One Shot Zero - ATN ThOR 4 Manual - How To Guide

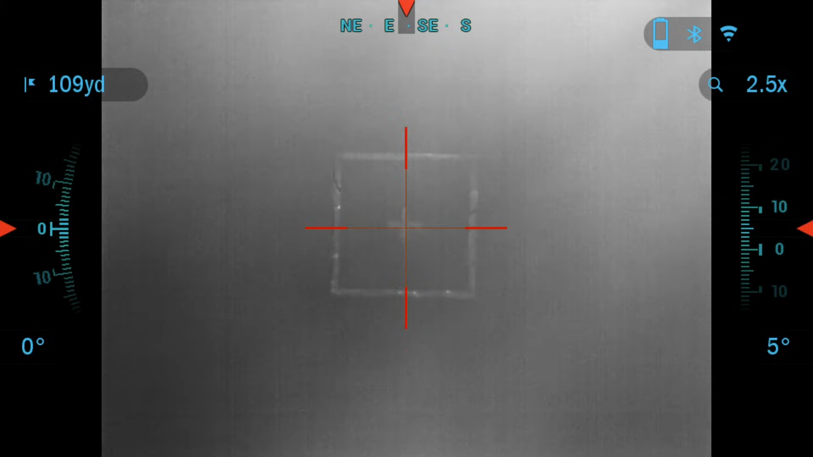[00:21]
in the settings and to check that we're going to go into the carousel menu just press the OK button and from there we're going to go into system settings where the wrench icon is and press OK
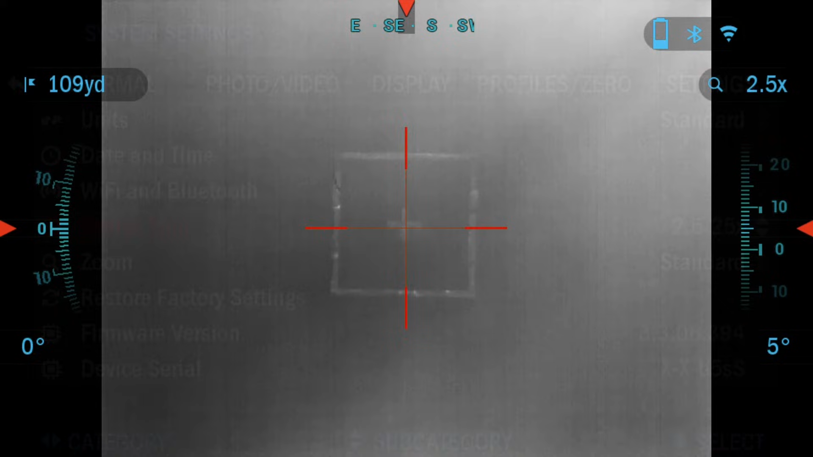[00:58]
To zero in your scope you will need to go to the profile zero section in the system settings or select it from the shortcut carousel. To select it from the shortcut carousel you just press the center OK button and through the shortcut carousel menu we're going to
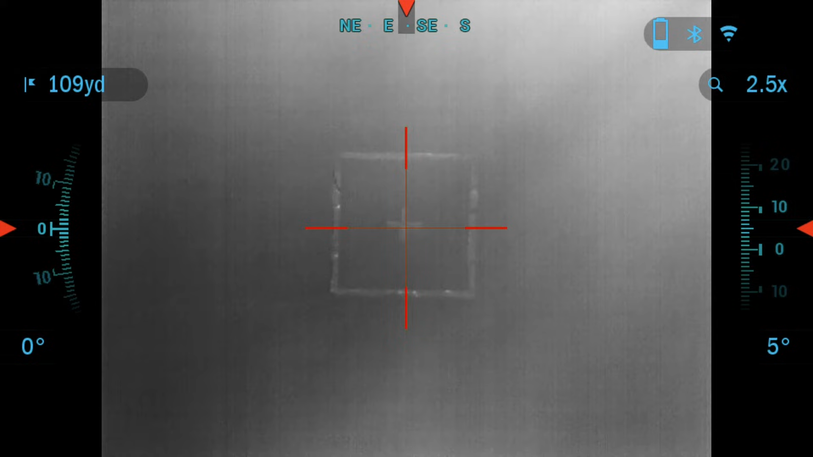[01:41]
I'm going to click save and exit and then we're going to go again into the menu press the center OK button and then
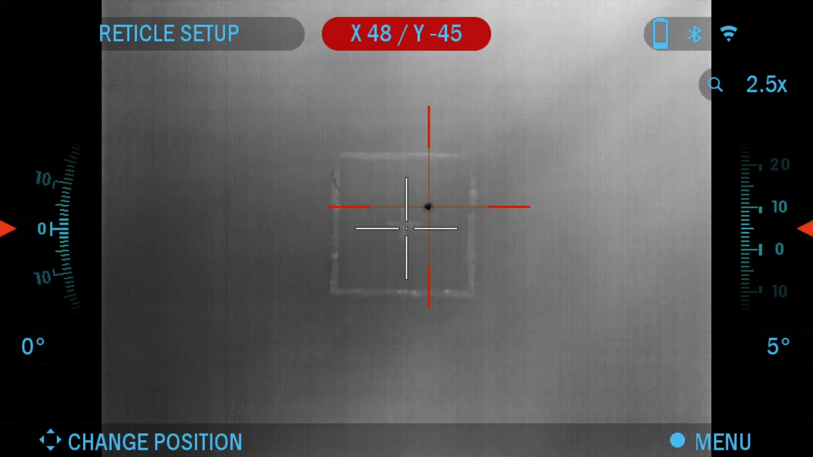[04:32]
Once you have placed the red crosshair on the point of impact press the OK button click down save and exit.
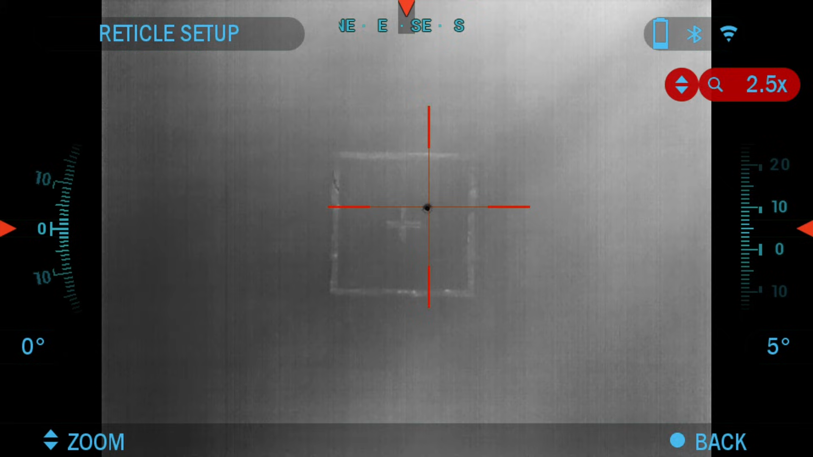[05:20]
Once you choose zoom you want to zoom in all the way and click the OK button. again to get that reticle set up. If your if your reticle is not in the center of your second shot then you would just move it along again to fine-tune this so that your point of impact is the same as optical and maximum magnification.
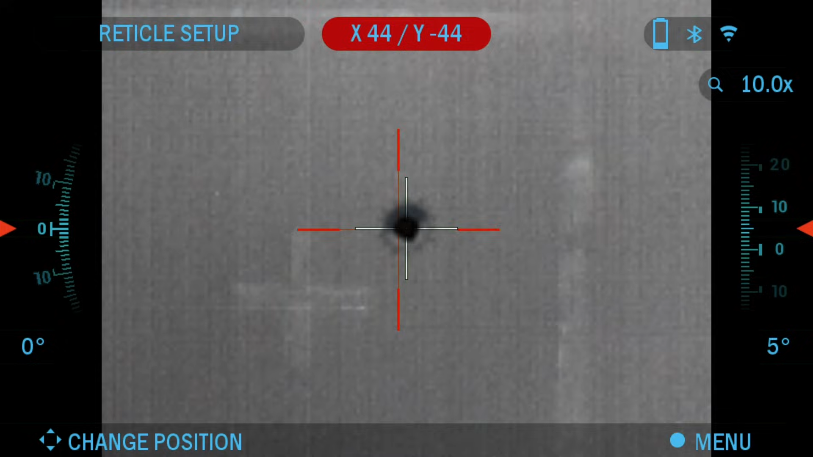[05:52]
Once it's done press the OK button again click save and exit. And that's it for the whole one shot zero process.